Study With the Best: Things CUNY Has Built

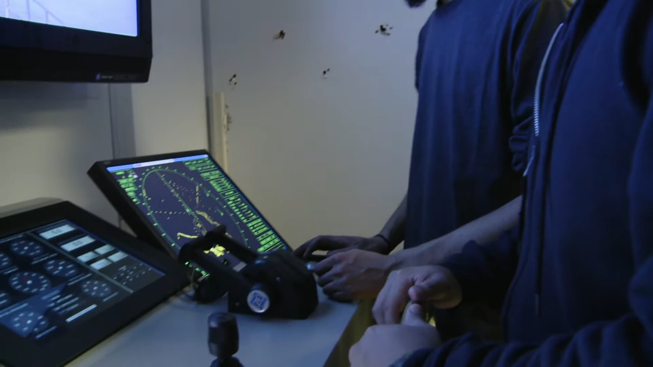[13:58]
It's an extremely specialized piece of equipment. It features radar, electronic chart plotting,